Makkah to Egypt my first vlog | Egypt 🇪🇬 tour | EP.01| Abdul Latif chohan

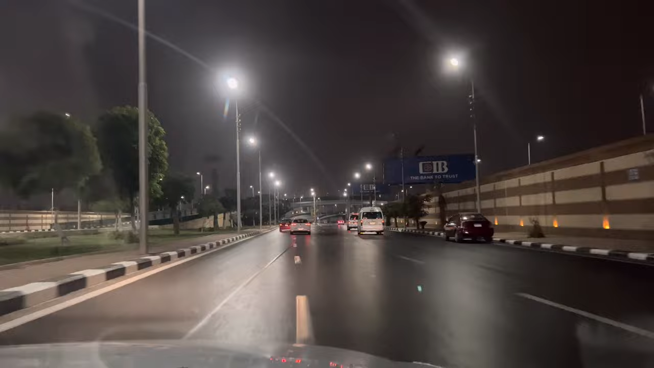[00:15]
قہرہ کے راستے ہیں مصر کے ماشا اللہ تو جناب علی ابھی ہم نکلے تھے بھائل گھومنے کے لیے اسم کریم؟
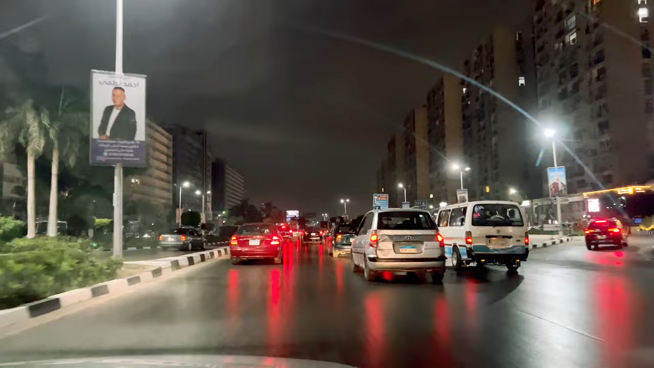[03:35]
یہ رات کے مناظر ہیں قہرہ کے انشاء اللہ میں آپ کو دن کے مناظر بھی دکھاؤں گا لیکن آج کا جو پہلا بلوگ ہے ہمارا آج ہم رات کے مناظر جو ہے دیکھیں گے کہ قہرہ کس طرح سے یہ دیکھ رہے ہیں ماشاء اللہ اس طرح آپ دیکھیں بلڈنگ کے گھر